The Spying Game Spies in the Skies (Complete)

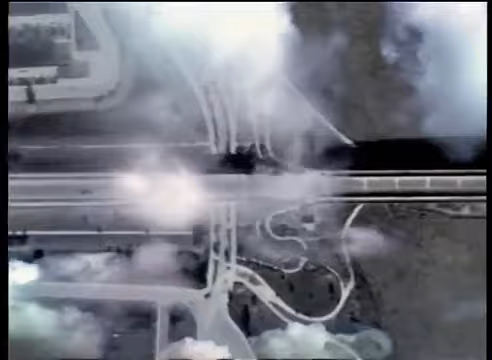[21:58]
Now, what that means, in layman term, is that you can identify an object that is 2 meters in size and know whether it's a car or a tank or a truck.